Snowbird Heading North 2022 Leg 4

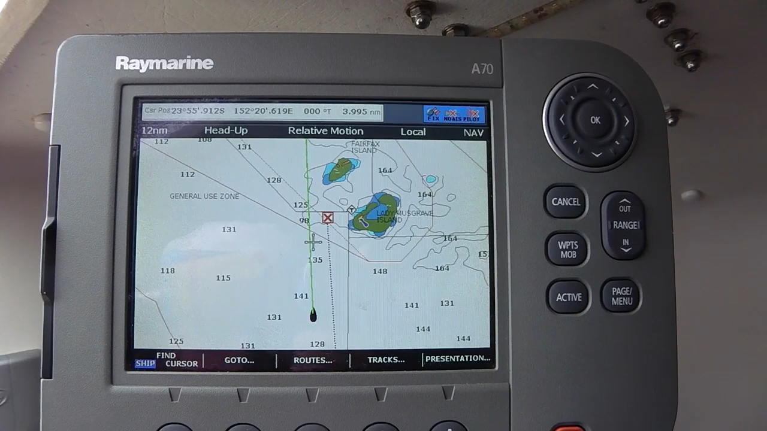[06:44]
and after leaving at 5, we're about 4 miles off Lady Musgrave entrance.